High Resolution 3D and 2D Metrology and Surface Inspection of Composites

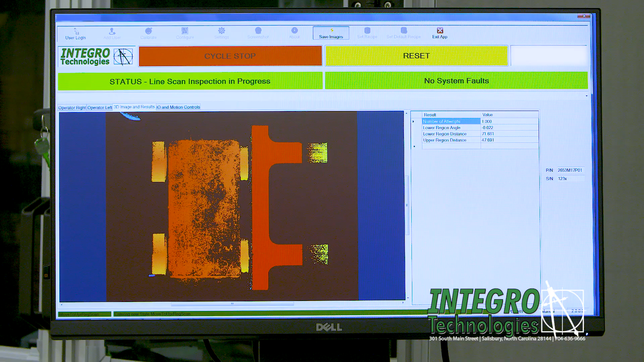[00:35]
Second, feedback from the 3D sensor is used to precisely orient the part face to the high resolution line scan imaging system and the part is imaged.